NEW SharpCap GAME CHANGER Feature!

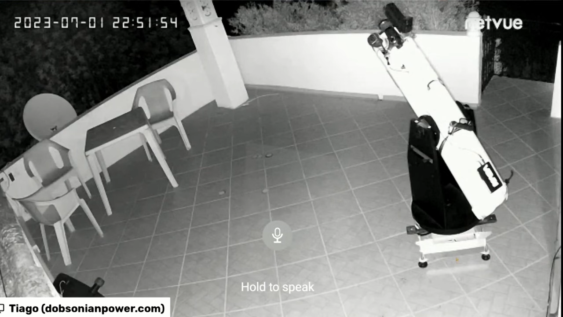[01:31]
so you can watch me start hoping. It is pointing more or less to the position of the moon right now, which is more or less at
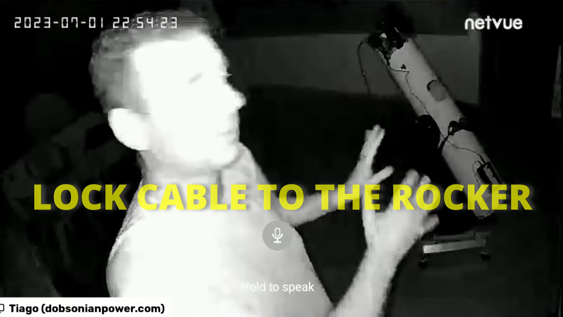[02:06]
Now I will lock the cable to the rocker with a strap, a small strap that I have,
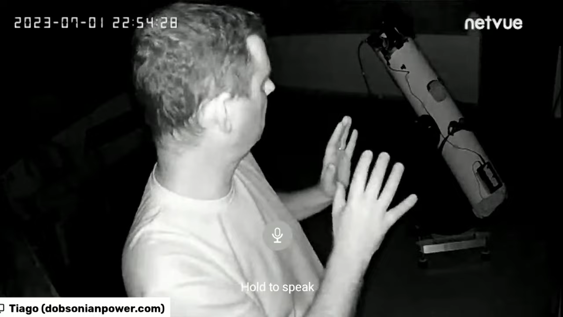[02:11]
to release pressure to the camera.
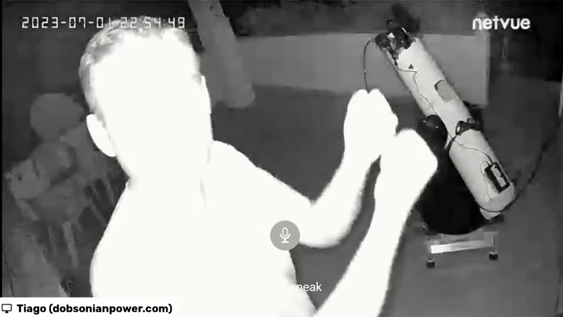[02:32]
That way, the cable will not push with the gravity down. And now, I will reset the platform and connect it.
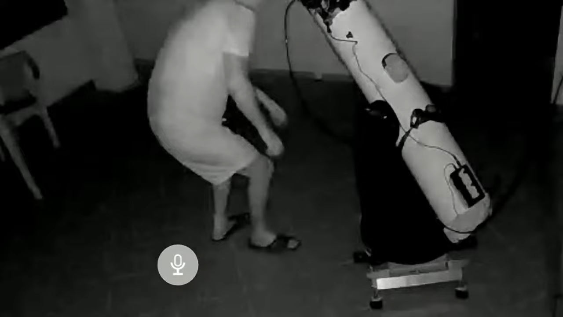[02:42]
And now I will point to a bright star to focus.